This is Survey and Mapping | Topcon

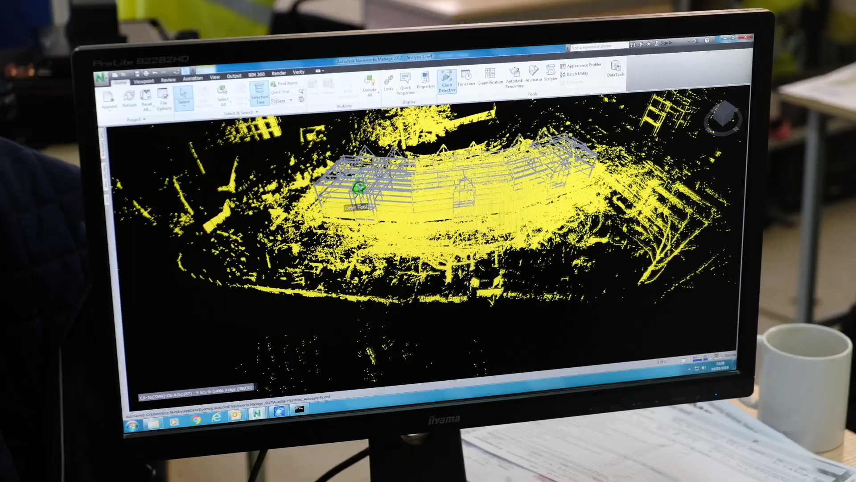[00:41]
deliver seamless integration and dramatically boost productivity by collecting large amounts of accurate and actionable data.
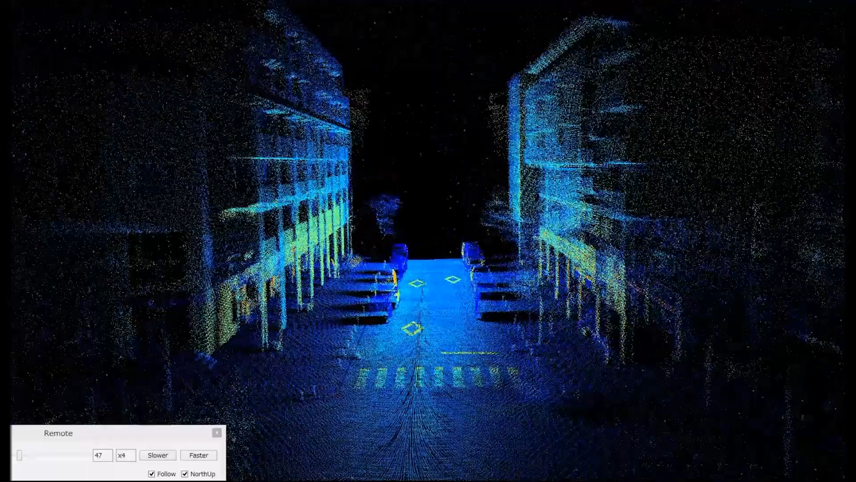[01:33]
our solutions offer integration without complication by giving you
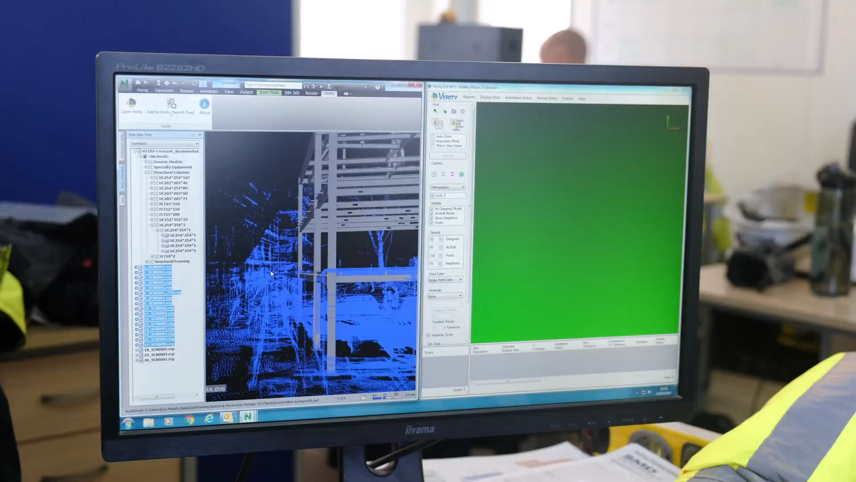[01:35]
the ability to bring a broad
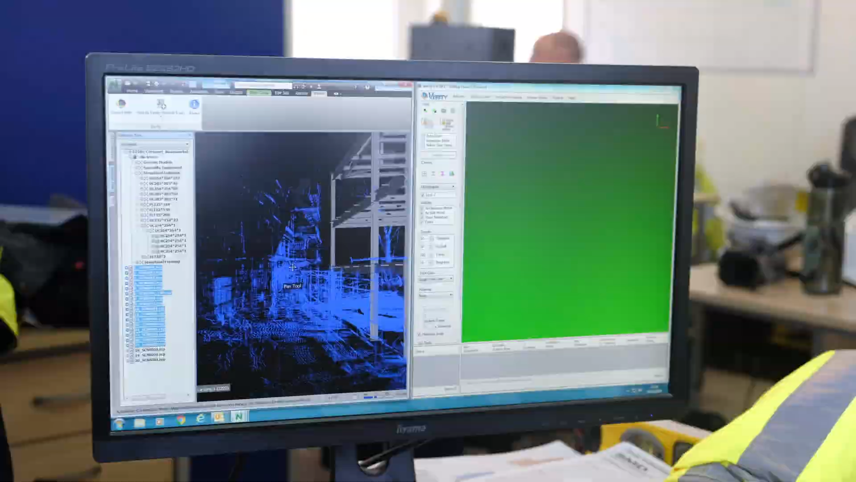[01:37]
collection of file and data types into one
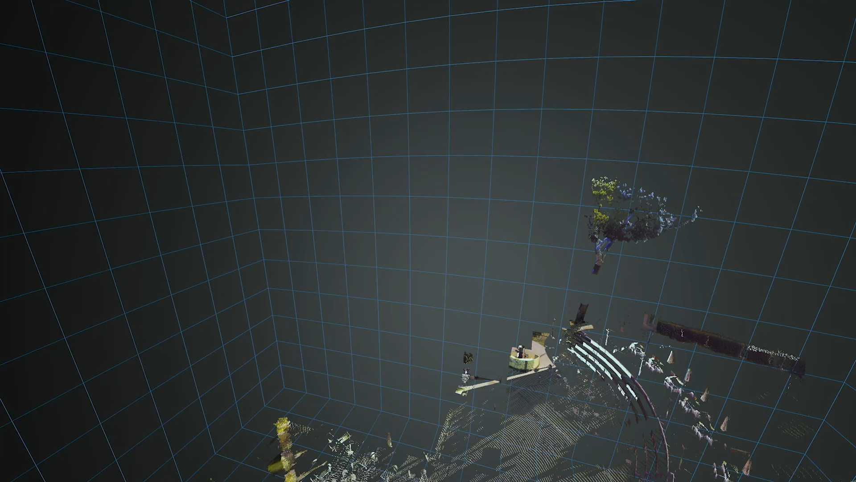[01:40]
compatible environment and easily
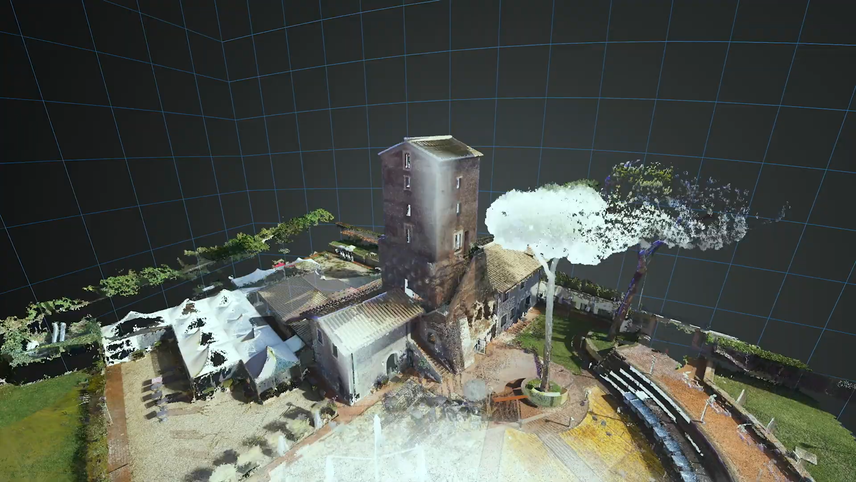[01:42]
export back directly to our solutions or third-party design software.